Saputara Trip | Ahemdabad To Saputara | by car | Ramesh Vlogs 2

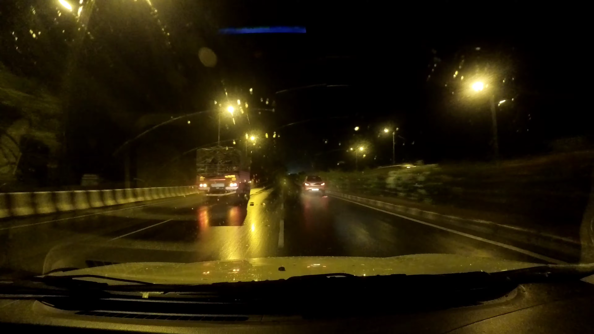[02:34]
परोडा भरूच तोलवे पे है अभी परोडा भरूच बरीज और सामने नया जो बरीज बना ना तार वाला